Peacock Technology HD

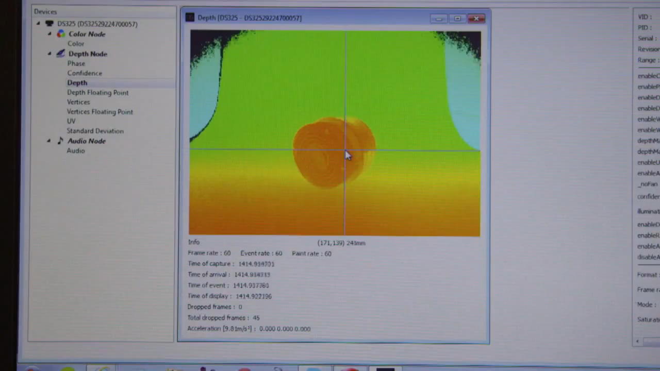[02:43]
But we've also done a lot of work with 3D imaging using more novel technologies such as time-of-flight imaging and 3D laser finding. Peacock Technology is something special in the world of engineering consultancies.